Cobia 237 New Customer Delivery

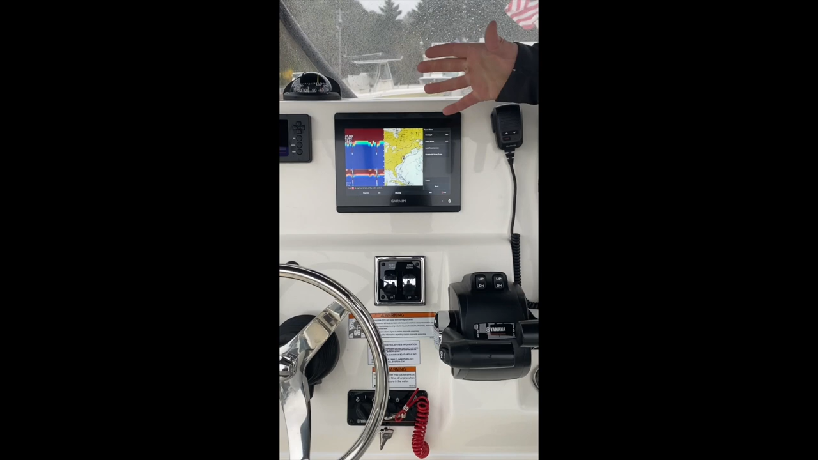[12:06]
Select backlight, and you can make it as dark or as bright as you want it.
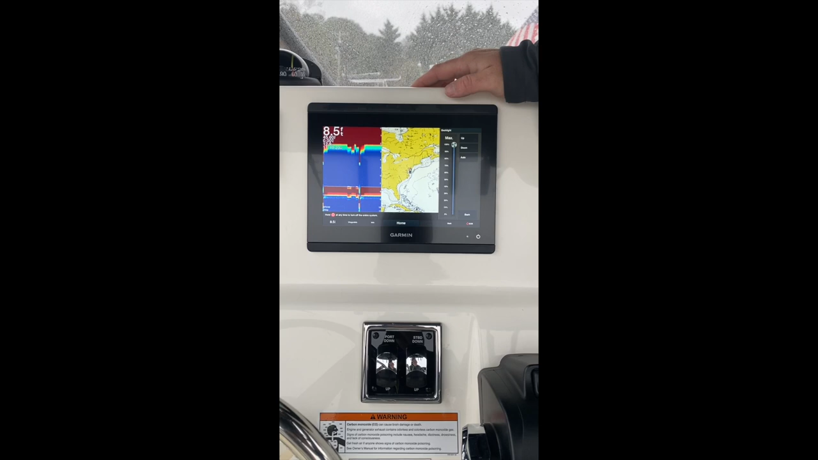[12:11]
I'm not going to go too far into the operation of this.
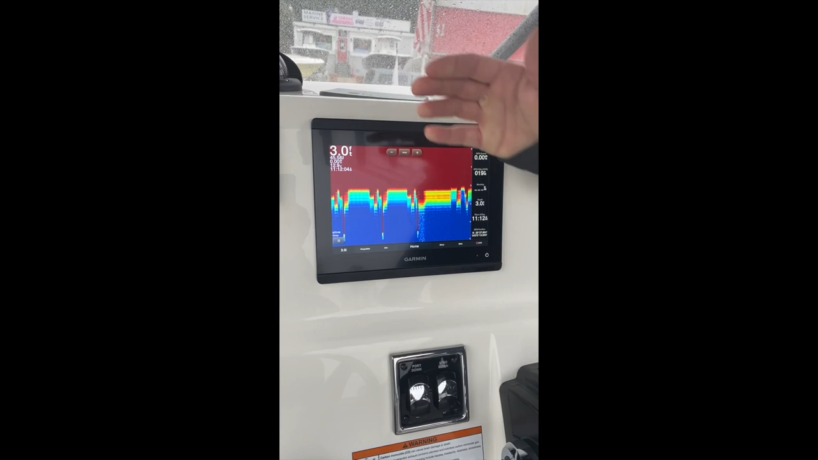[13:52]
It sends out a barrage of frequencies, gets a signal back, and over time you can learn to differentiate species depending on what you're seeing on the screen.
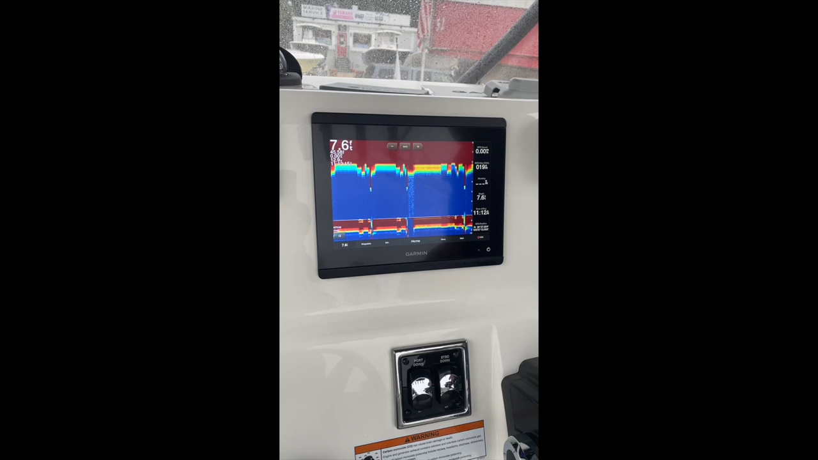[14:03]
There is no cheat book there. That just takes a lot of time of staring at the screen and remembering what you caught based upon what you marked.
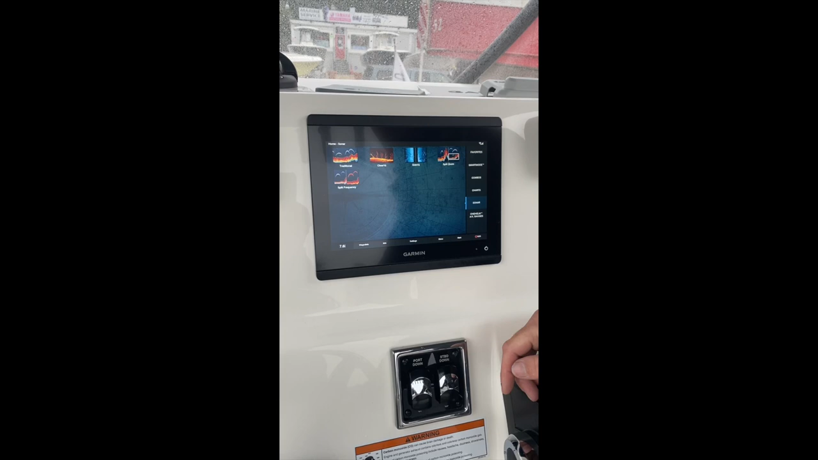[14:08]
Next thing over here is our clear view. This is a scanner.
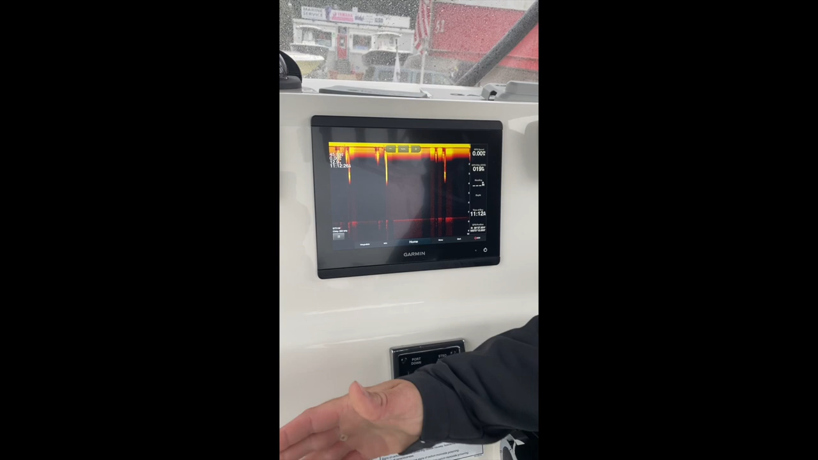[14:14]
This runs along the bottom and picks up every pretty little detail of what's down there.
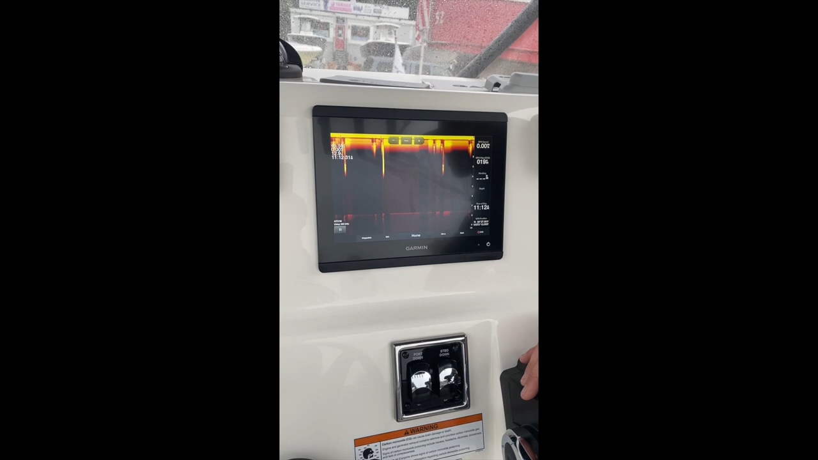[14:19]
It's a tremendous structure finder and wreck finder, but it's a terrible fish finder because it is such a narrow band.
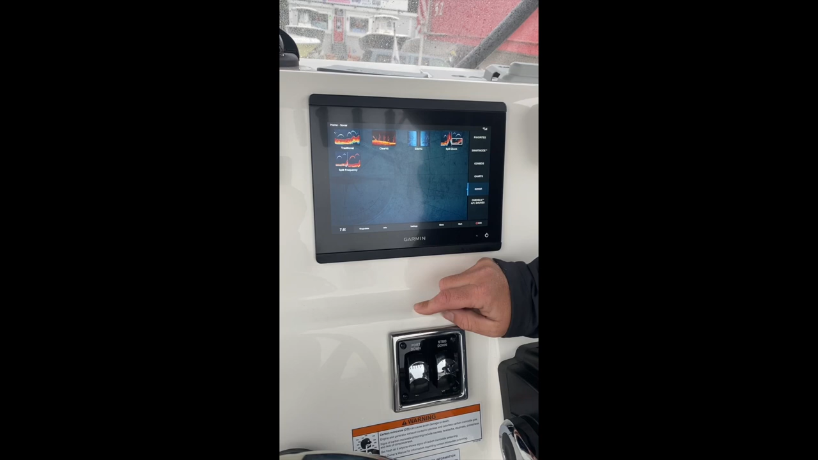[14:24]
And coming over one more from there is our side scan.
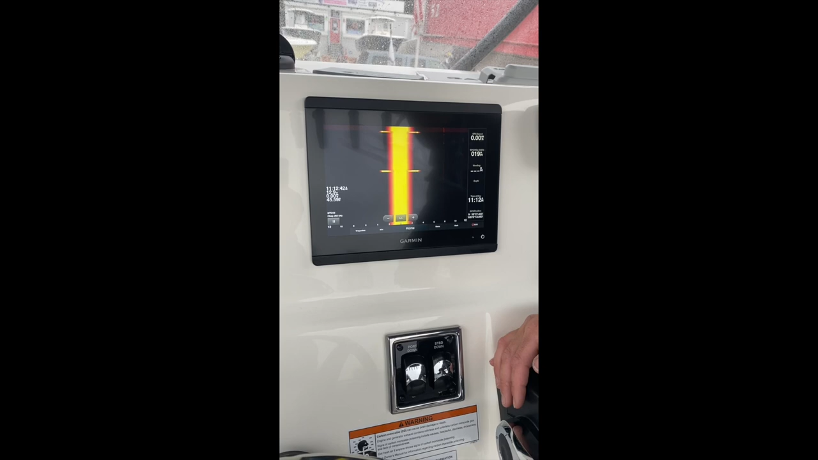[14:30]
This works exactly the same as the clear view or down scan, just out each side of the boat. The yellow line is your center line.
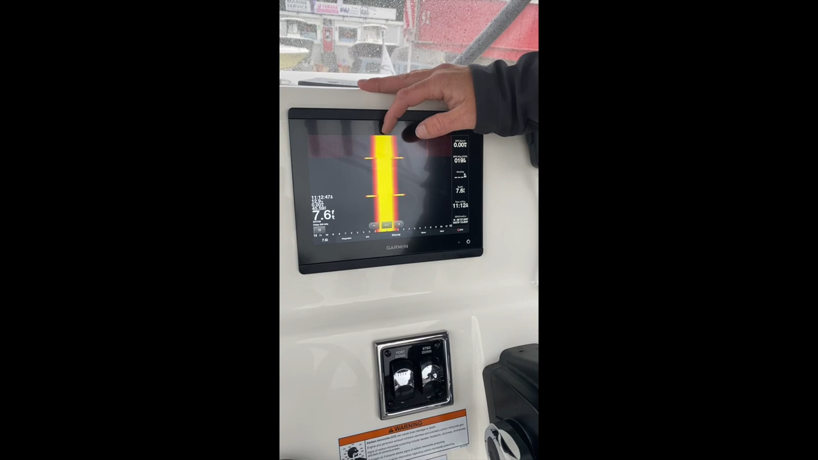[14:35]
Everything you see over to this side and this side is out the left and right hand side of the boat.
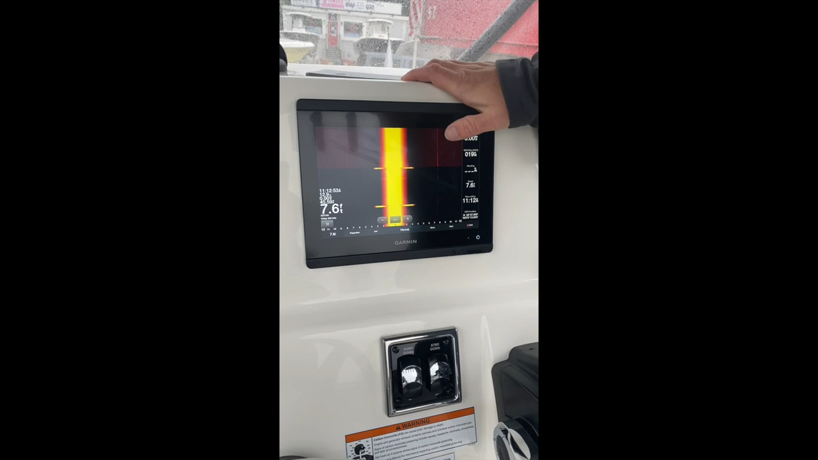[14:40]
If you see something over to the right hand side you want to put a waypoint on,
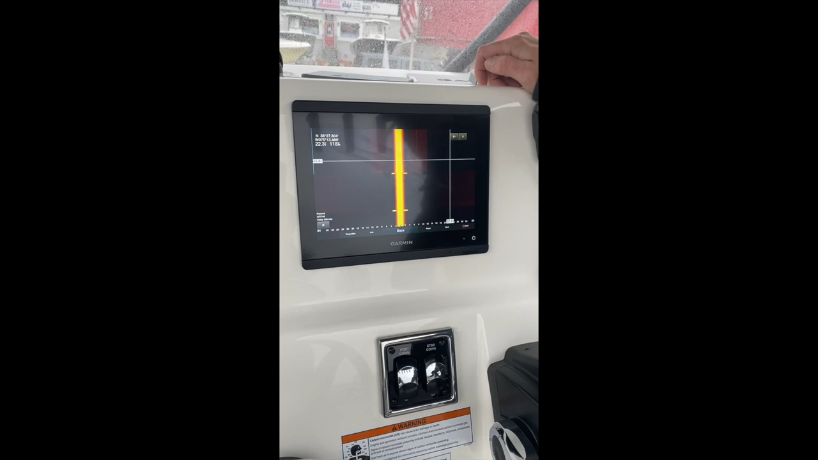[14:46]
simply pause the sonar, put your crosshair on the wreck, and hit the waypoint button right there.
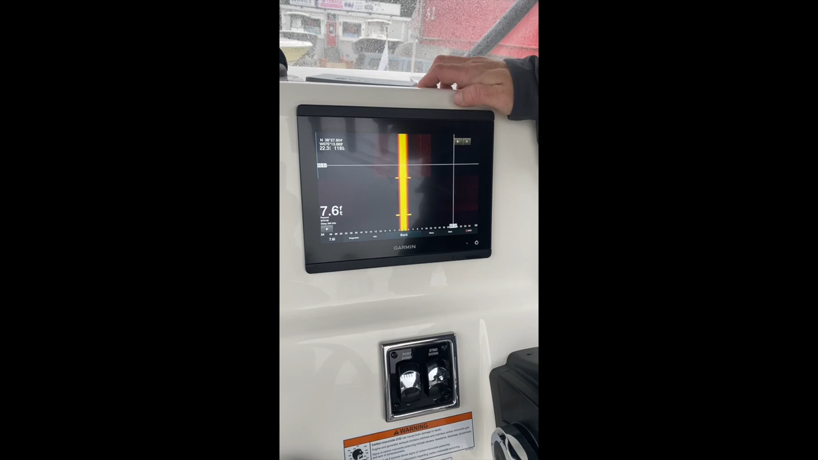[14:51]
That way next time when you come back to the wreck, you're not coming back to the area of it, you're coming back exactly to the wreck.
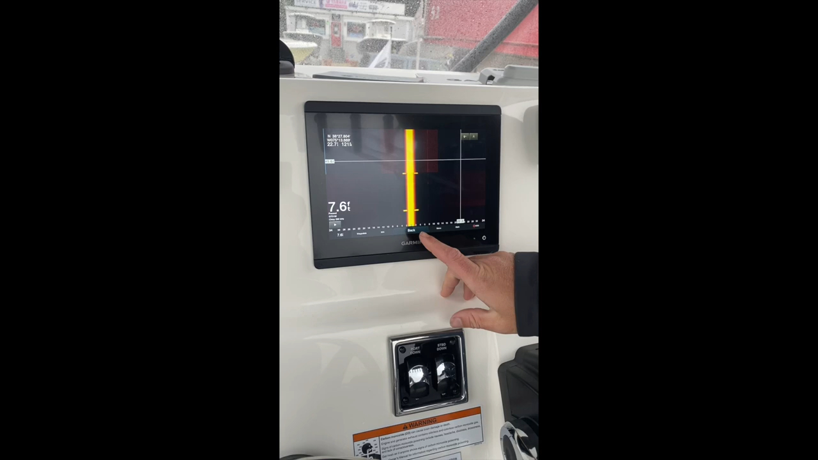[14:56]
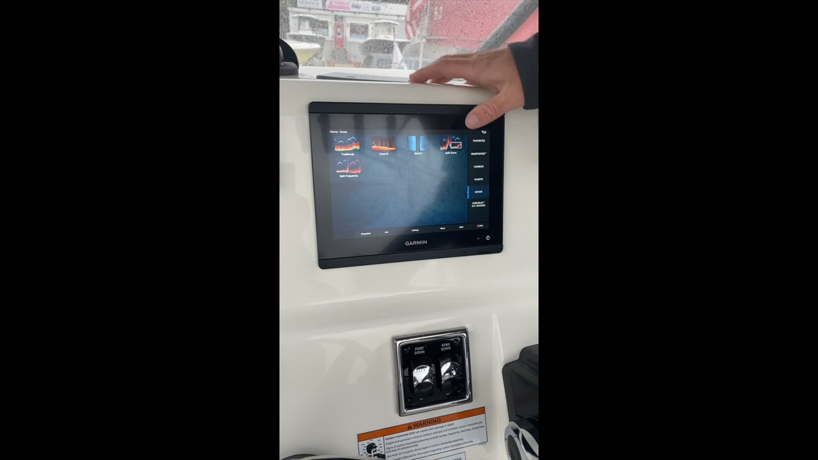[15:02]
You also have split zoom and split frequency. Split zoom, I don't really use unless we're fishing in over a thousand feet of water.
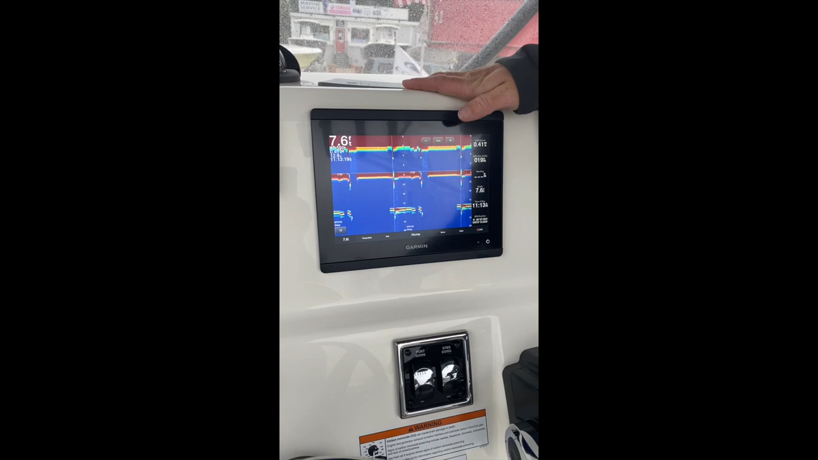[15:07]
At that point, you would zoom in on the top 200 feet of the water column because you're not raising that fish up from 400 feet.
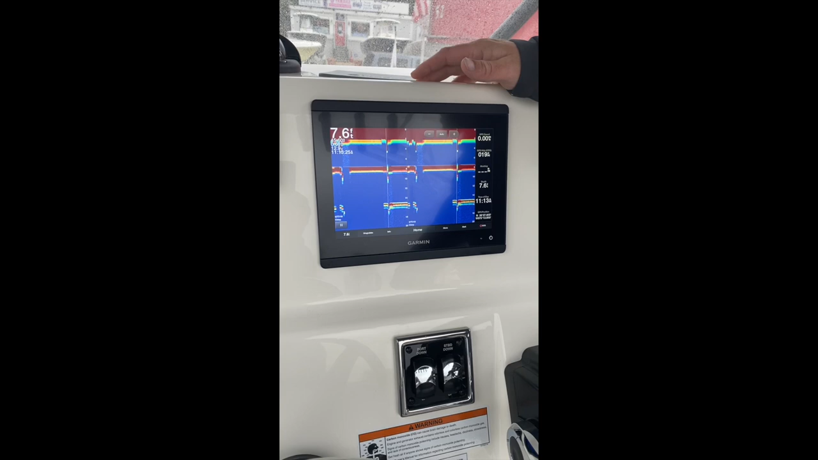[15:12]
And split frequency, if you wanted to play with different settings and,
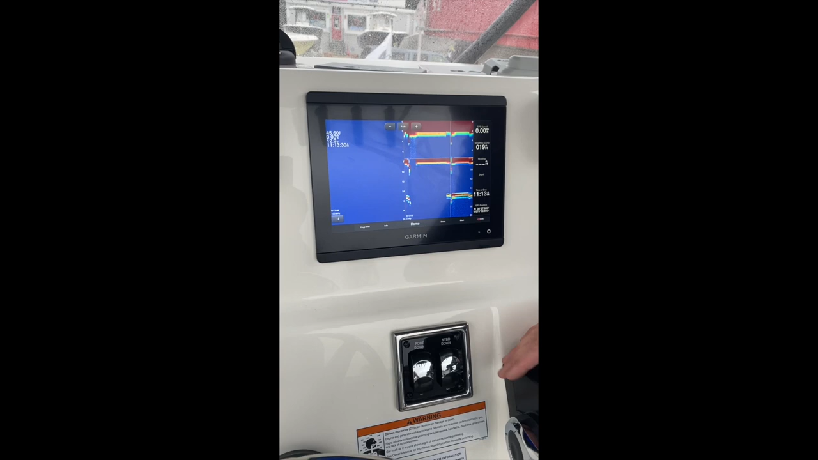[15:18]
you know, run this in a traditional 135 hertz cone, and this in a chirp you could and compare which view you like better.
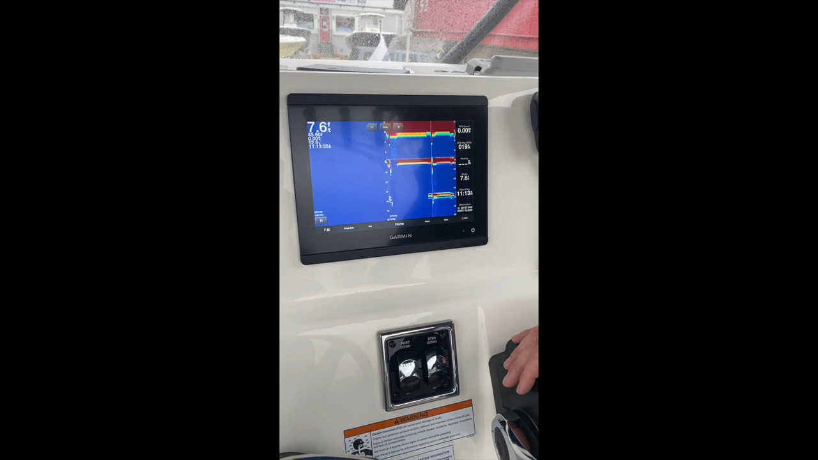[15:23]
Coming down here, a couple more things.